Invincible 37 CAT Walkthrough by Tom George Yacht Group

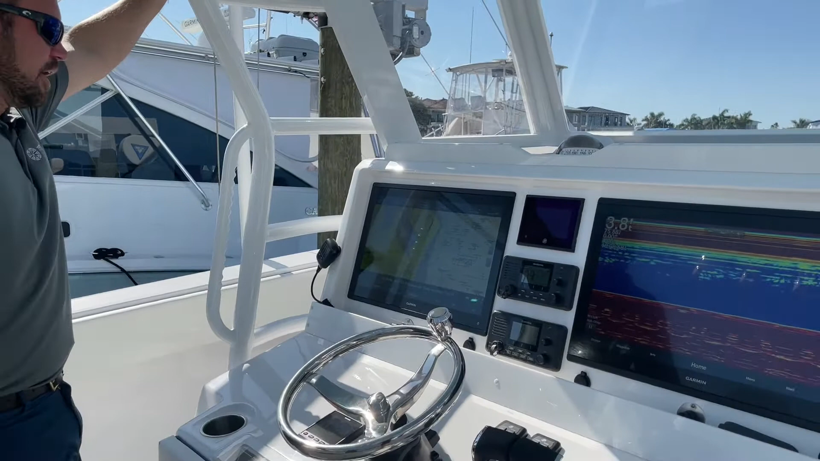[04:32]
This one, as you can see, we got the big screens in there. Those are the 22-inch Garmins, the two Garmin VHS, and then your Mercury gauge in the middle. And then we opted to put the
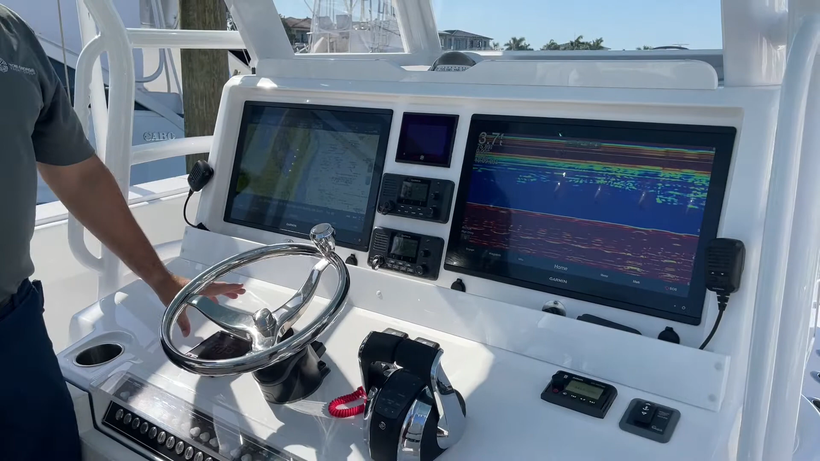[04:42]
autopilot controller right here next to the steering wheel. Easy to adjust that one degree, 10 degrees to the left or right as you're running offshore.